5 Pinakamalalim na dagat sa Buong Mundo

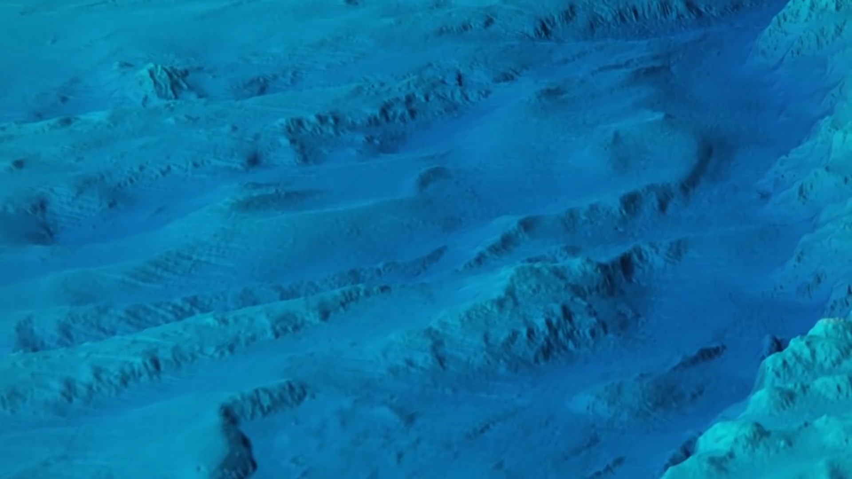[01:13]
lambag, kapatagan, bundok, at mga kanal tulad ng nasa lupa.